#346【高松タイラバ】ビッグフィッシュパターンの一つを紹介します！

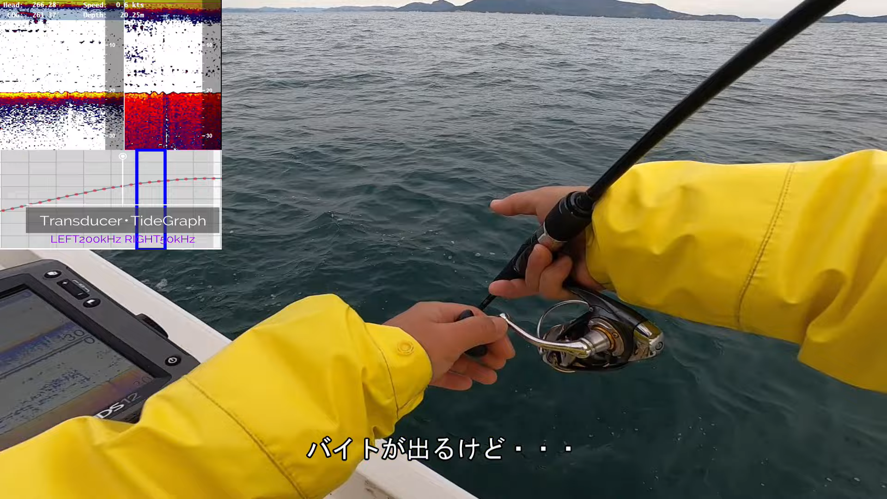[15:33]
おー中心に結構いる結構あんかあたたあくっそ追ってるでしょこれ反応したよねあたたたあくっそ
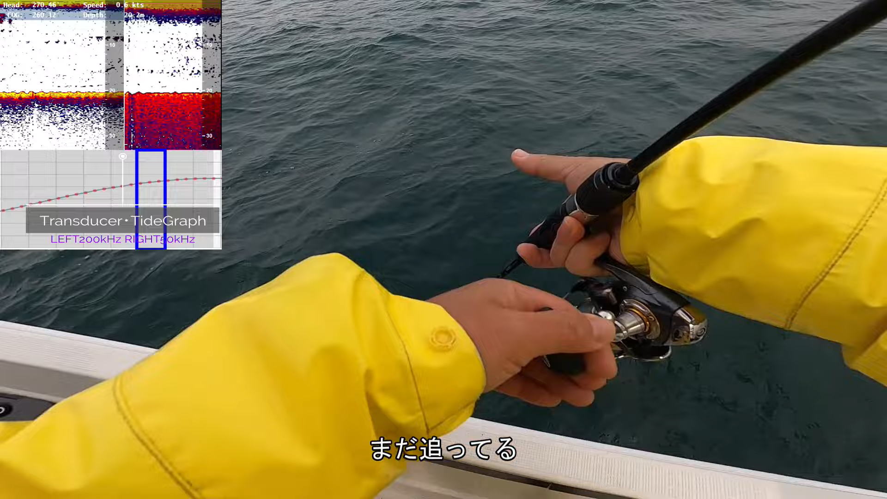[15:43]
いやー今のいやー今のはちょっとくっそ悔しいな
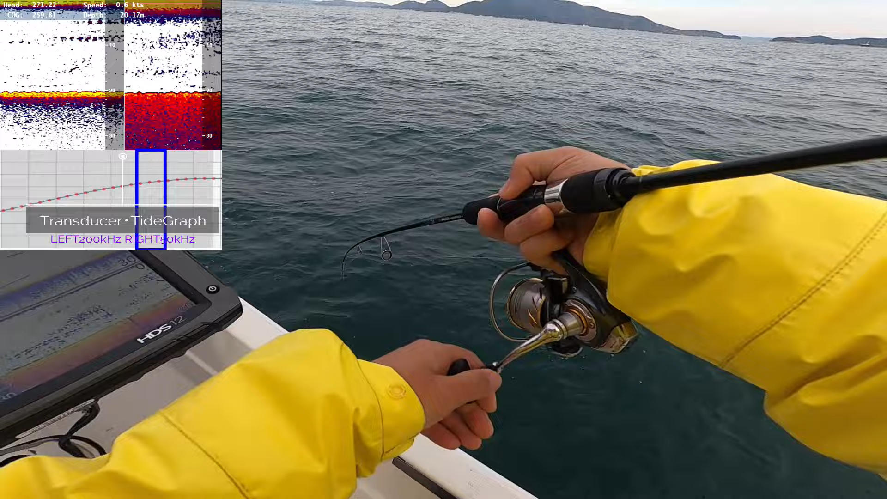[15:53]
今のは全然
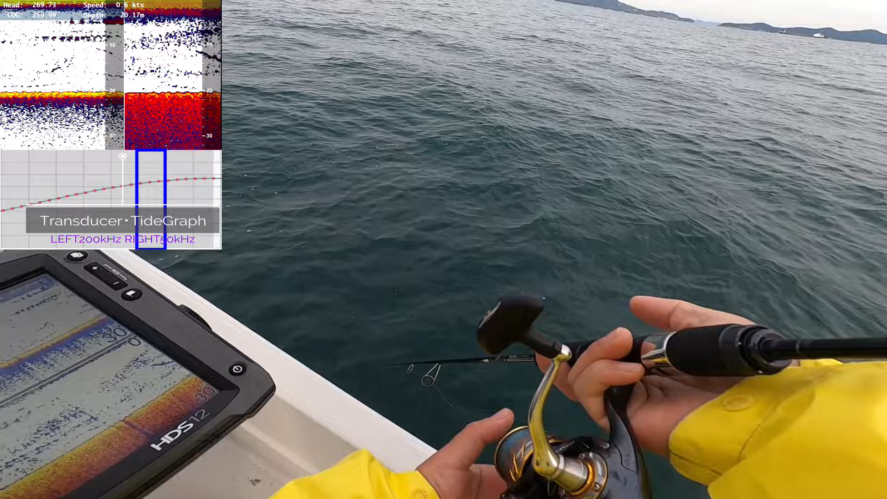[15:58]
今のでいいんだね結構スローでも反応するからあー中層の魚に合わせたのにな今
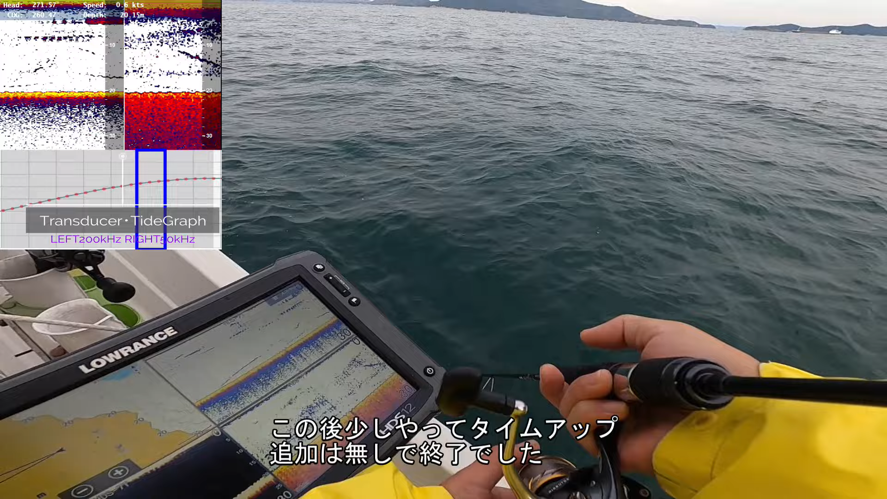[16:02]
結構スローで反応するね